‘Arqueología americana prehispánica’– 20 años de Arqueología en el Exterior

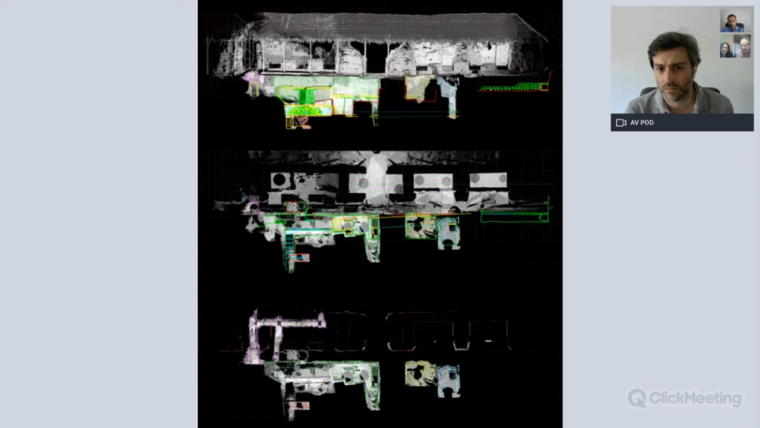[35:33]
es un sistema nuevo o sea nosotros la idea era innovar un poco y sacarle el máximo aprovechamiento a la posibilidad que tenemos de mantener un escáner láser en la excavación todo el tiempo y entonces poder ir siguiendo y que fuera un sistema técnico que nos permitiera avanzar el escáner láser se puede utilizar para muchas cosas ¿no?